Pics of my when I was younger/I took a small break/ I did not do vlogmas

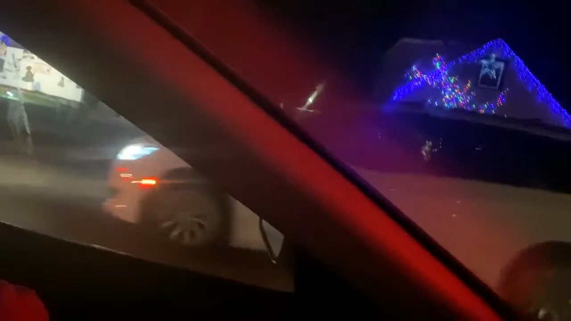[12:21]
Don't Know Y'all Can See That House Over There Look Pretty Nice Oh